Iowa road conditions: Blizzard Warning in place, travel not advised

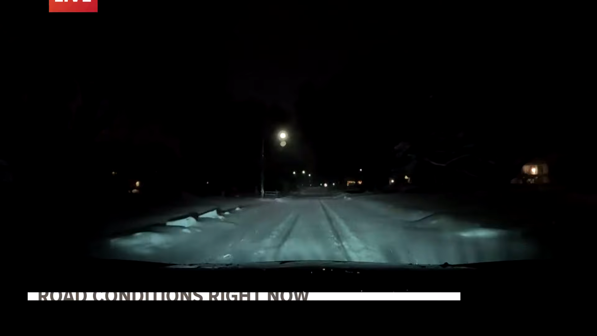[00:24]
Now we've seen a dozen or so snow removal trucks on our way to the Beaverdale neighborhood.